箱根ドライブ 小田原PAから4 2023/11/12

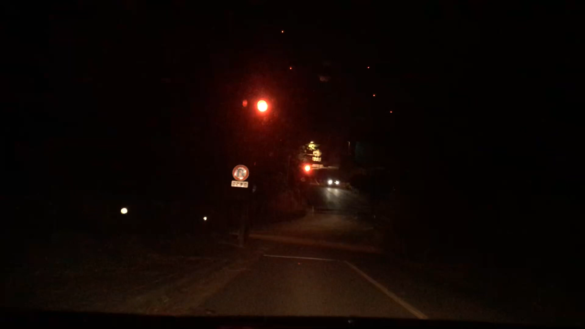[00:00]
緊張にすげー自分で来てるけどすげー自分で来てる標識レベルは事故現場があるからな事故で来ては今事故って今警察玉突きになるからなうんピントがあってね暗いからね暗いのと雨が何せか降ってきたうんよし、レッツ行めっちゃここに仕事が気づいてもらう